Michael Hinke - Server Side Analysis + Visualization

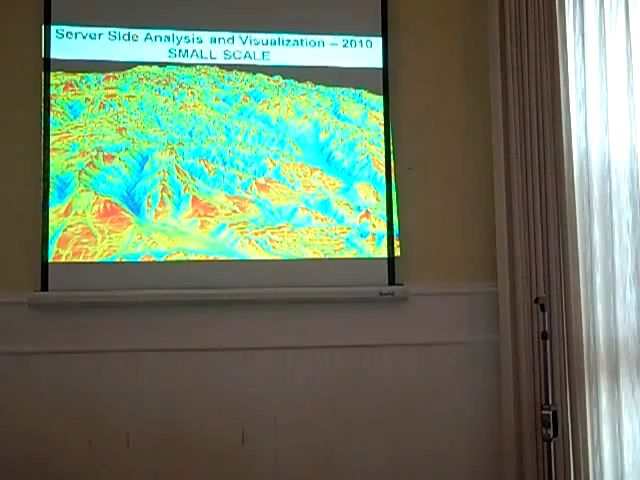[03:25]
It has a solar incidence web map service that allows us to visualize where solar incidence occurs over the course of the year.